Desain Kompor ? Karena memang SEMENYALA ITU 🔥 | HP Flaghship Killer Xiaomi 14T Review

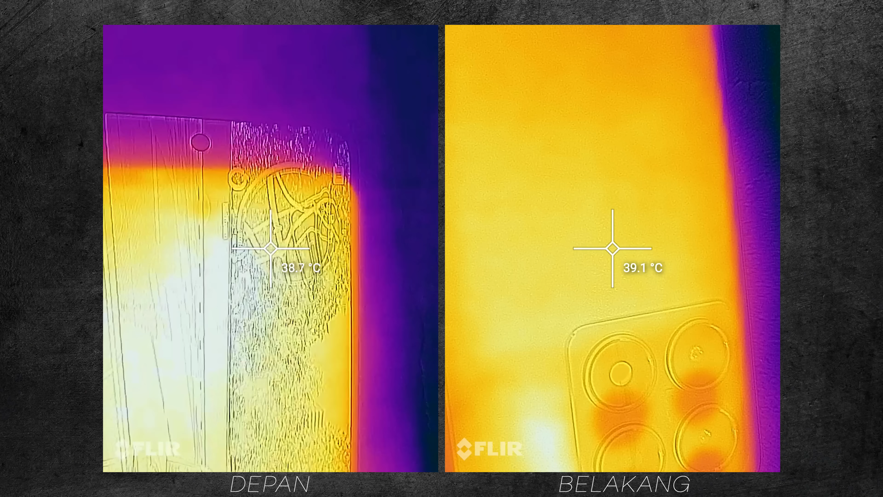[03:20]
Dengan bagian depan itu di 41,2 derajat Celcius, belakangnya 40,5 derajat Celcius. Terus untuk record video 4K 60 FPS selama 30 menit juga nggak terlalu anget ya,
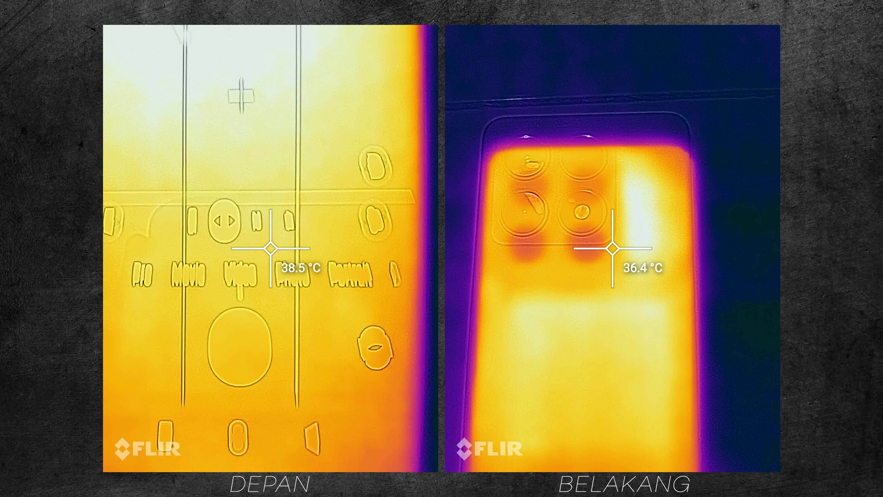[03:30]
dengan bagian depan itu 40,2 derajat Celcius, belakangnya 38,9 derajat Celcius.